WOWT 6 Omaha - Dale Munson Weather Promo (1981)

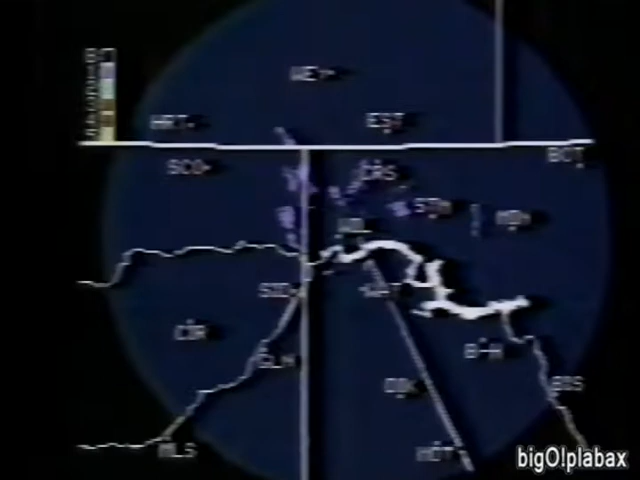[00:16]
and action scan radar to bring you clear, complete and accurate reports of the weather.